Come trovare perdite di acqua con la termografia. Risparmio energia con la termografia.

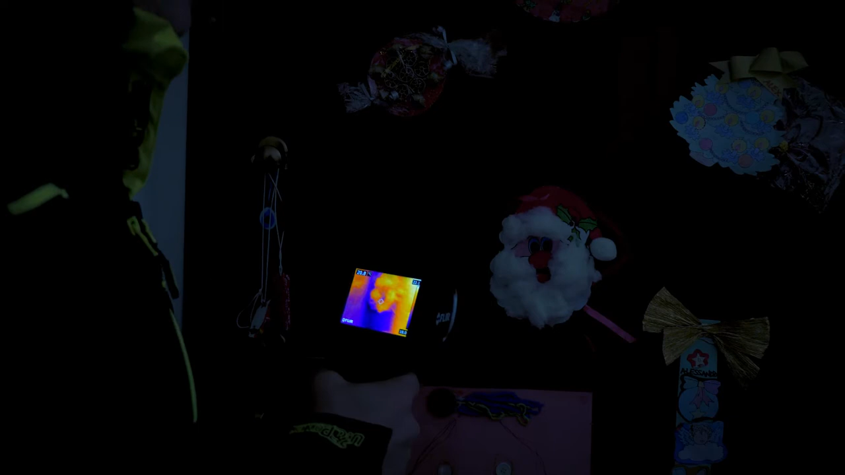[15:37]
fa capire più o meno il principio
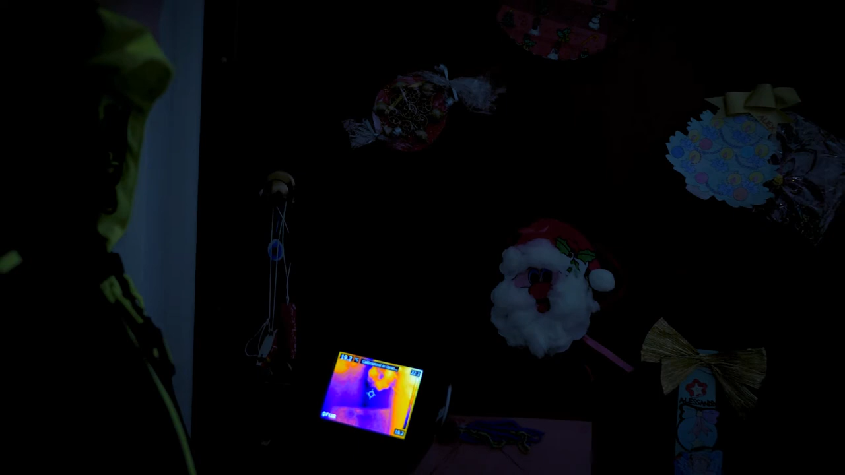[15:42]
di funzionamento adesso io andrò a mettere la mia
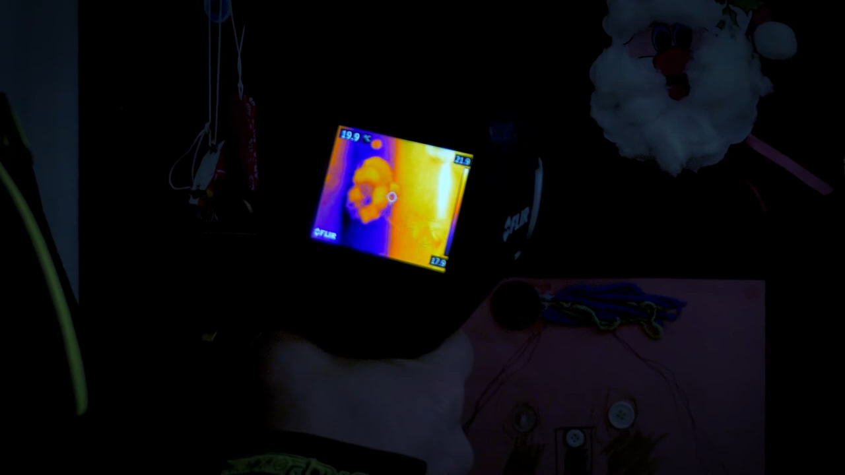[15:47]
mano sulla porta e quindi lascerò il calore della mano
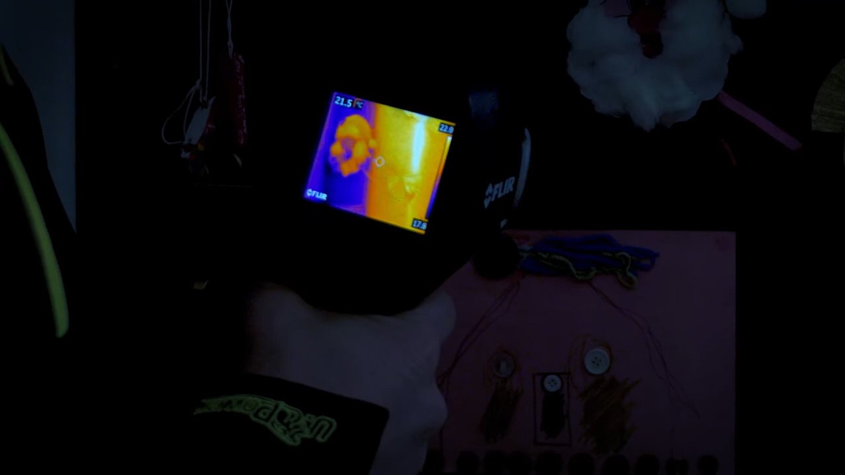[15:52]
per un attimo sul telaio della porta potrete osservare
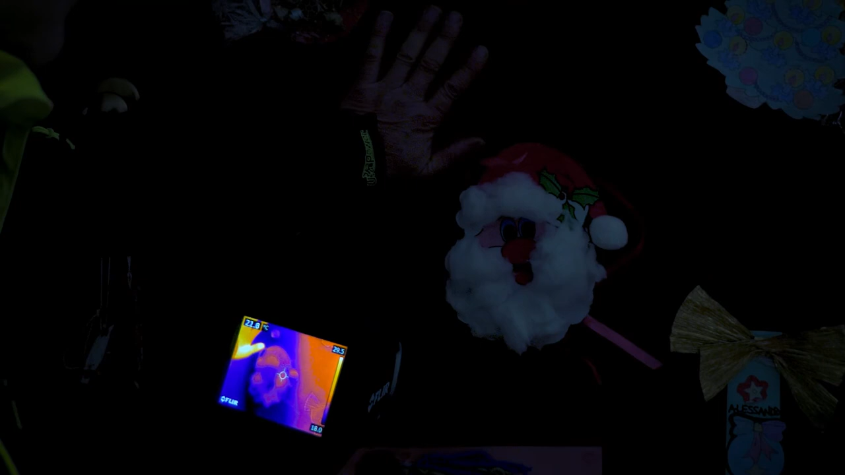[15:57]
che comunque l'impronta della mia mano rimane
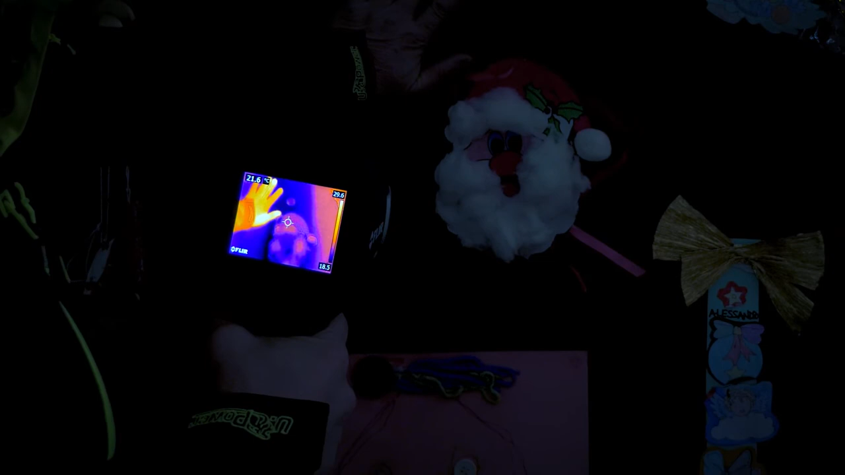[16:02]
praticamente il calore della mia mano la termocamera legge il calore che io ho lasciato
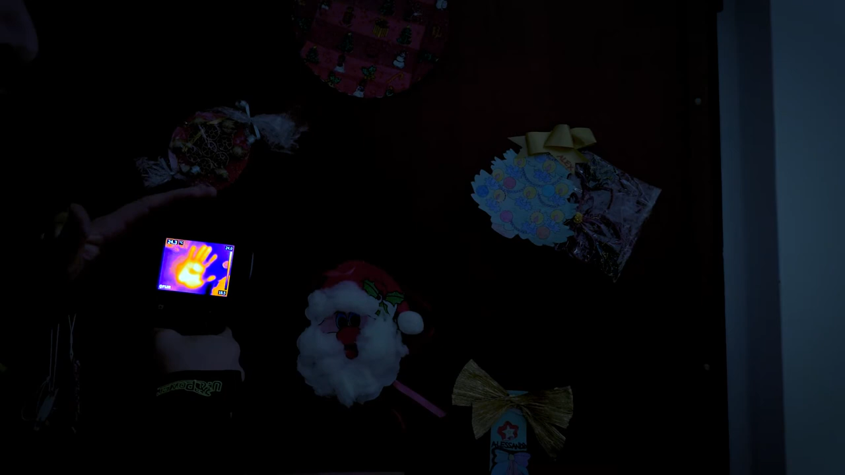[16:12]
sul telaio della porta andiamo
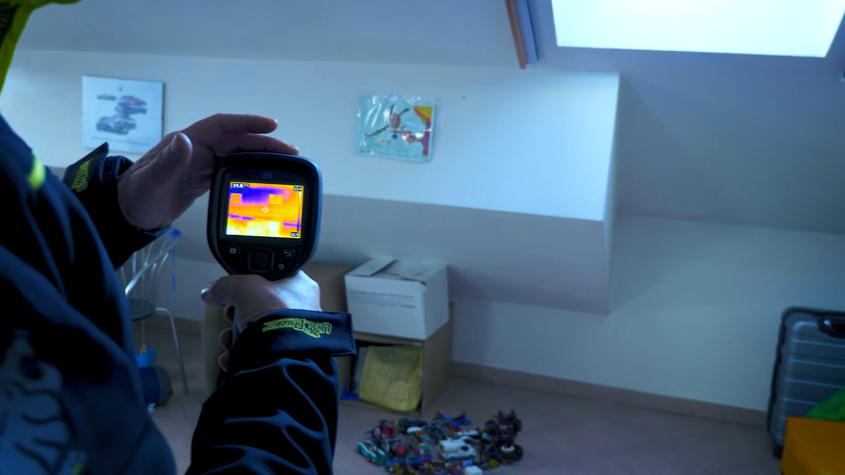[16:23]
macchina termografica come possiamo notare
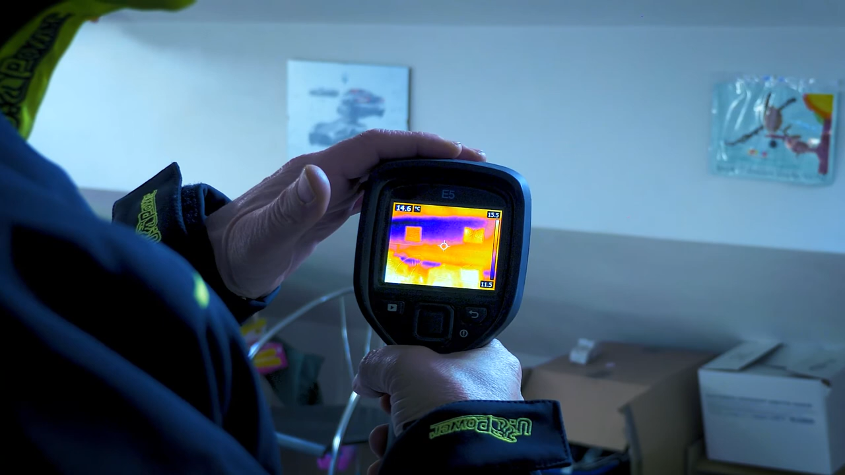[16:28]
ci sono delle differenze termiche abbastanza chiare
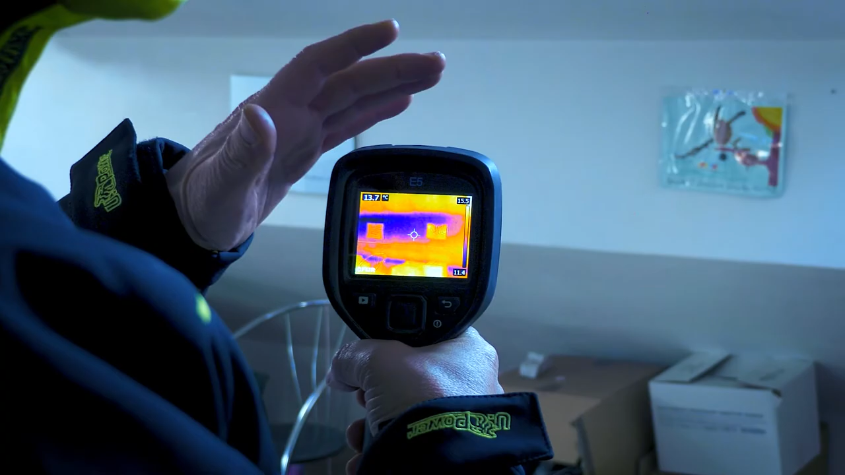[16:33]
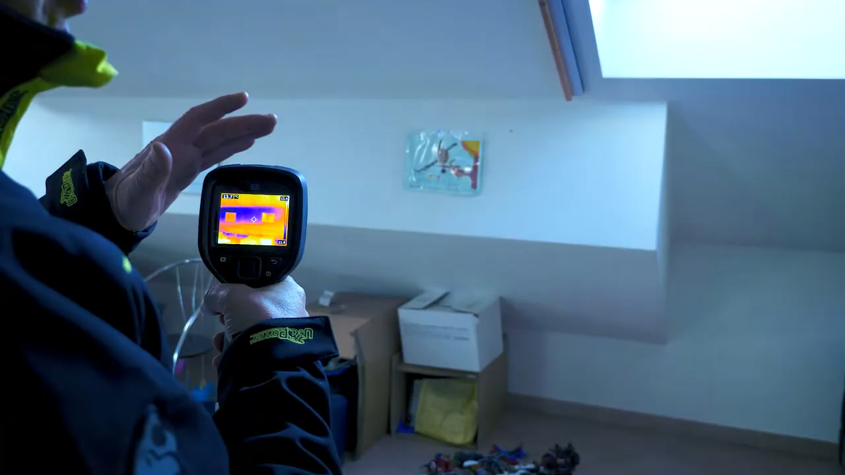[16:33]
quel colore che vedete blu indica che la parete è molto fredda
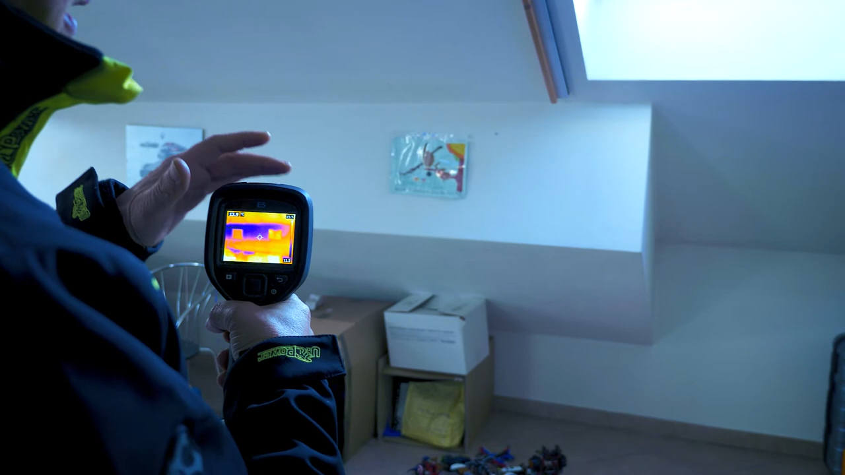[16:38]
qui possiamo vedere tutti i travetti che compongono
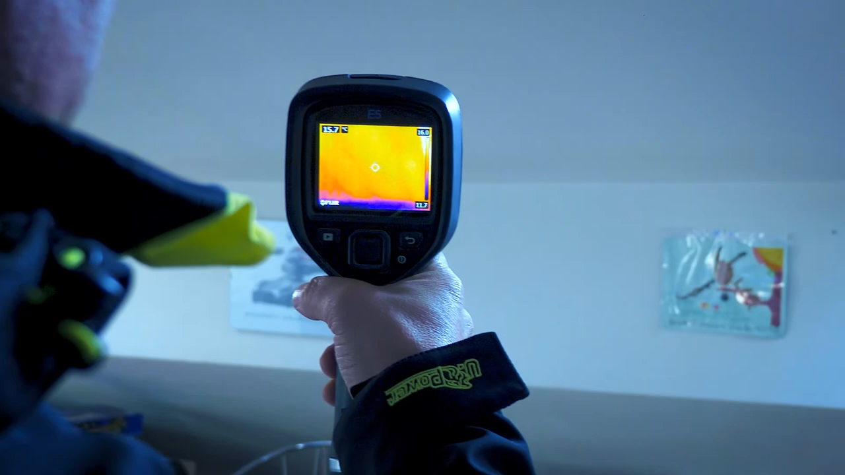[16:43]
il soffitto qui
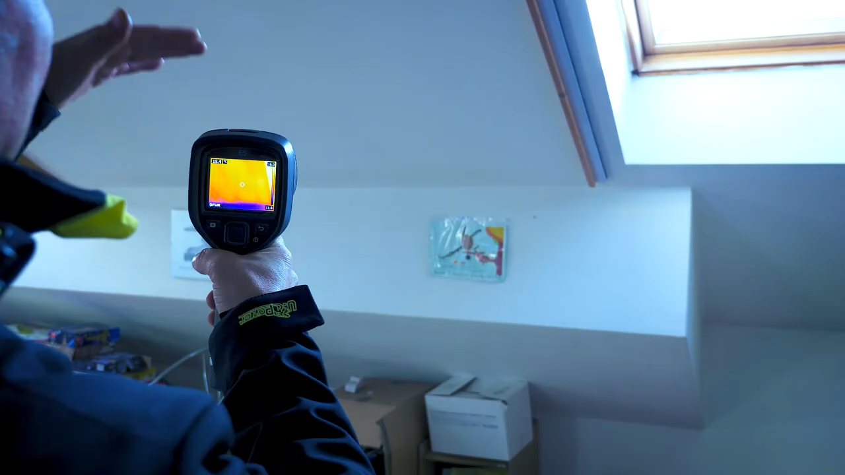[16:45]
abbiamo un travetto e c'è anche uno spazio che prende un po' di freddo
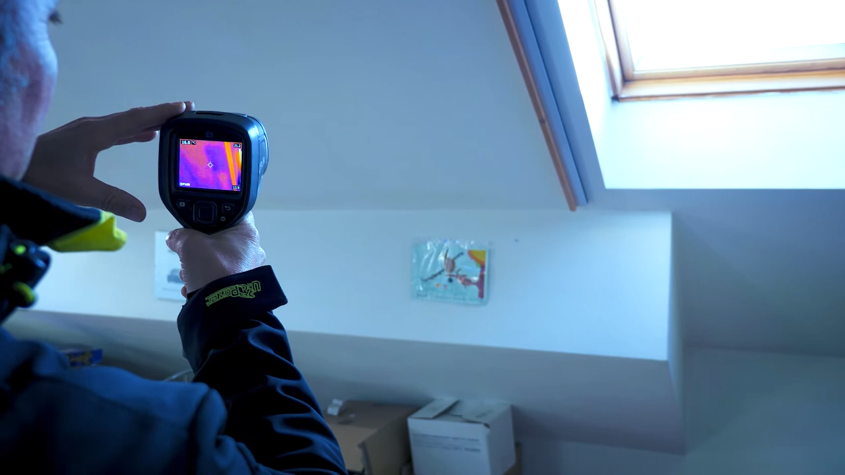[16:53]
lo potete notare nella zona blu qui si nota chiaramente
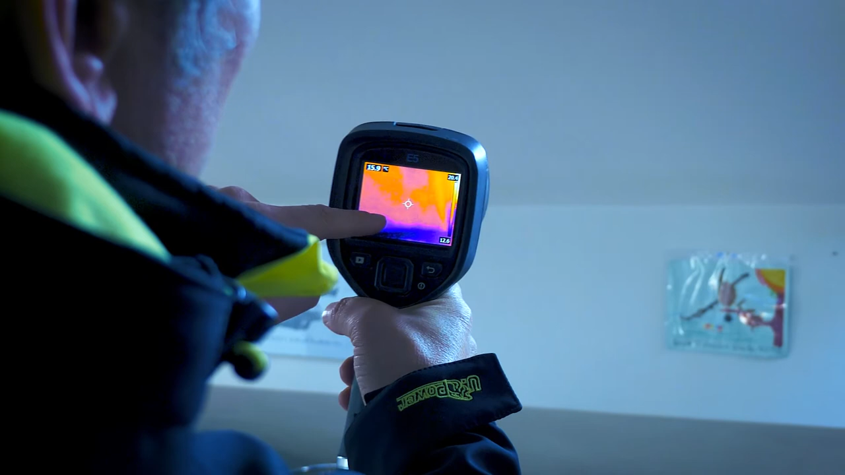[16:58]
si vedono i travetti e le pignate tutta
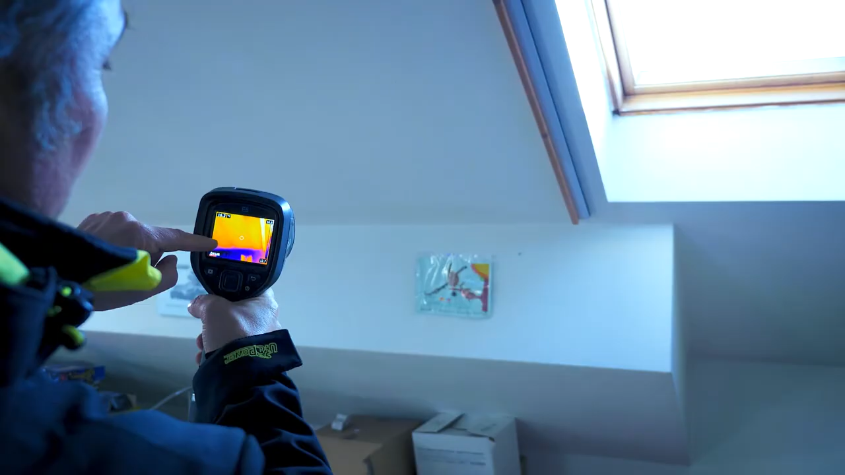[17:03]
quella zona
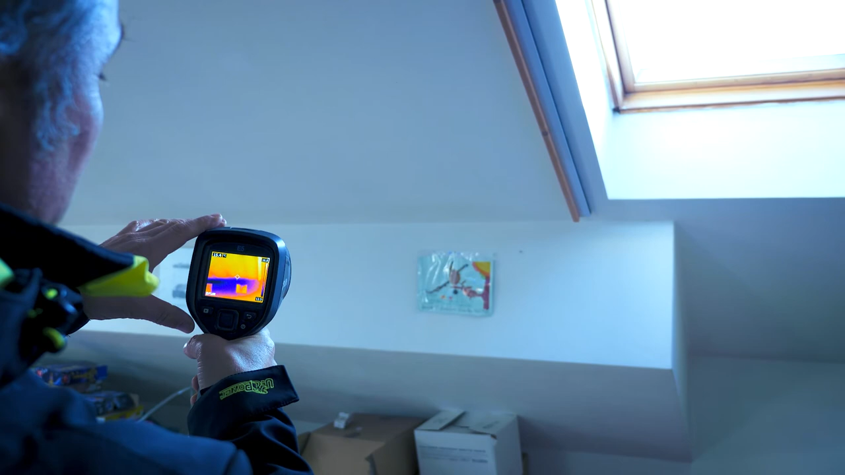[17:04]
che vedete in colorazione blu indica che la parete non è ben
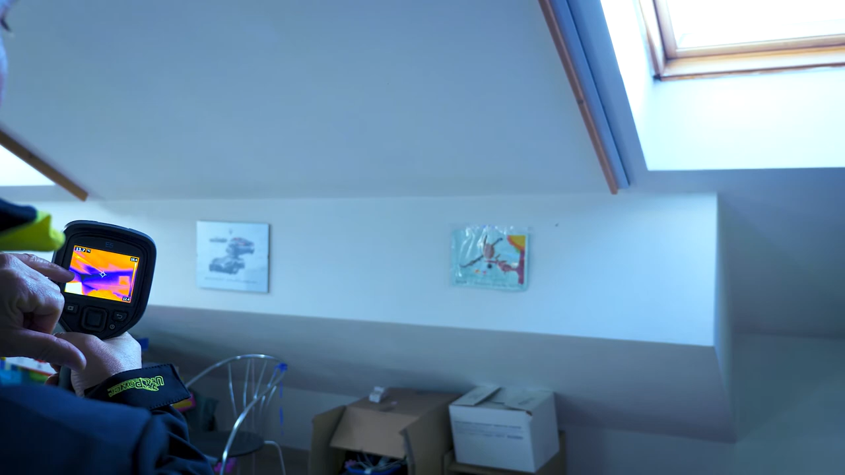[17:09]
coibentata e